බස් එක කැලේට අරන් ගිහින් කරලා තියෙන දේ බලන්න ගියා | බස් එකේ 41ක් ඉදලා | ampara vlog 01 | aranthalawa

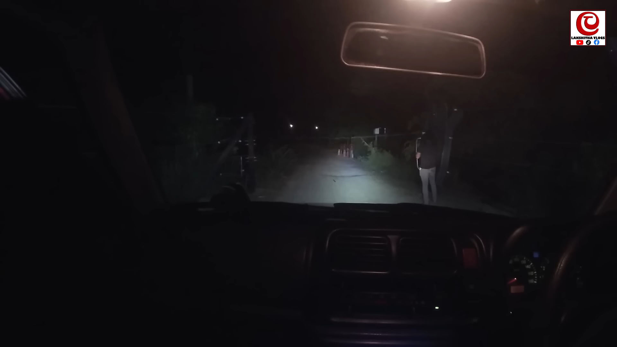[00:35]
දැන් ගමින් ඇතුළට තමයි යන්නේ. කියන්නේ කැලේට යන්නේ. මේ මොකද්ද මල්ලේ තියෙන්නේ මේ ස්ක්‍රීන් එක.